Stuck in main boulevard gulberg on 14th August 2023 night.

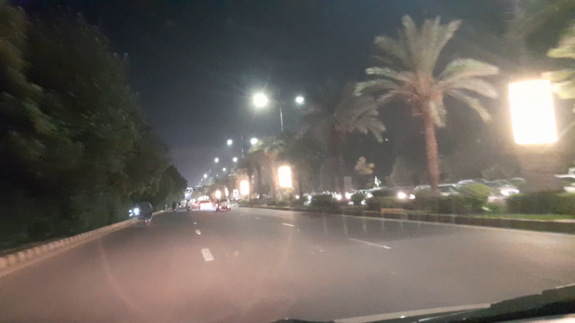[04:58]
ओहो ये देखें ट्रैफिक जैम अभी ये ऐसे है जैसे कि 12 बज चुके हैं।
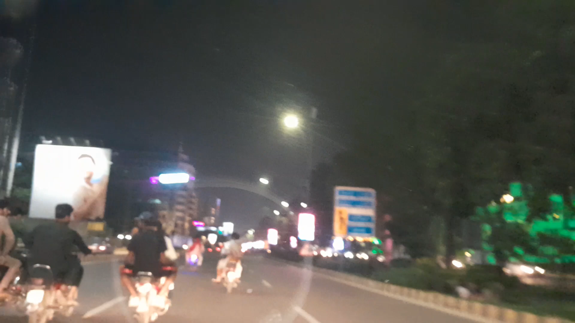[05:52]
या मेन बुलवार का बी सेंटर के यहाँ से लेफ्ट हो जाए, ठीक है वहाँ से लेफ्ट हो जाए। अब पता नहीं आगे जाके क्या हाल होगा, आगे जाके क्या।
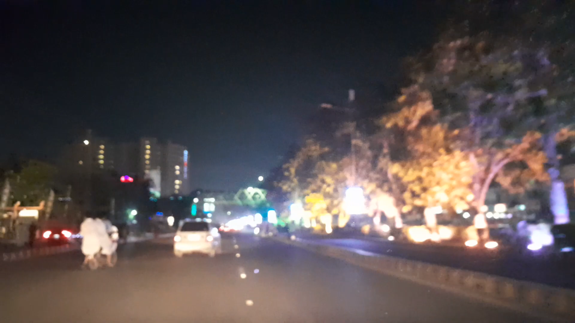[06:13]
जी जी बड़ी बस देखती हूँ, बड़ी बस, बड़ी बस सारी छो गई है जा। मैंने सीधी नहीं किया, बड़ी बस देखती हूँ। आगे तो जनाब बंद है सिलसिला, वैक्सीन बेहतर है कि हो गया है।
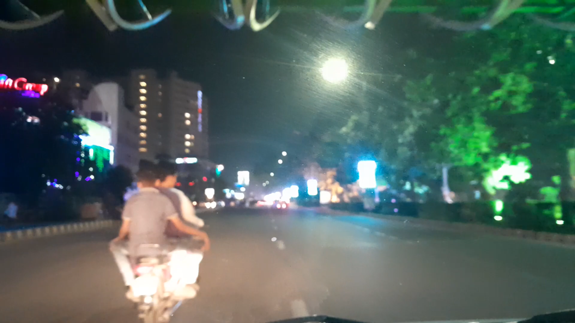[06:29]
आगे जाने वाला हाल नहीं, आगे कोई हाल नहीं। और ये हाल है जी बी सेंटर पहले, उससे पहले का।
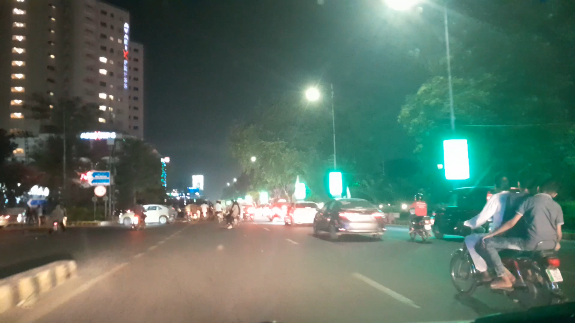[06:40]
जी जी जी जी जी वो देखें सारा ट्रैफिक जाम है, वन वे टू वे थ्री वे सब चल रहे हैं लोग।